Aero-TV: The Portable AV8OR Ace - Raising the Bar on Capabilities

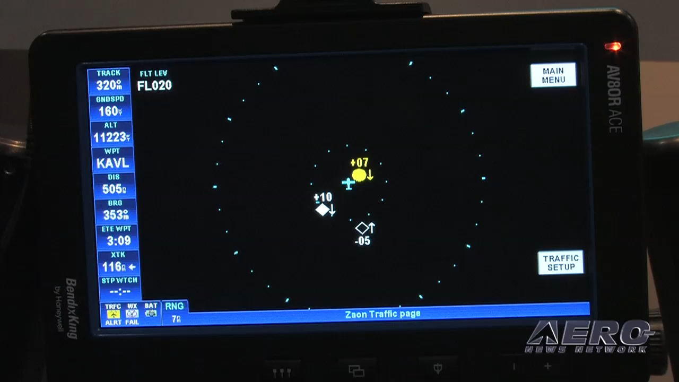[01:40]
We're providing customers with information on how to get traffic in the cockpit.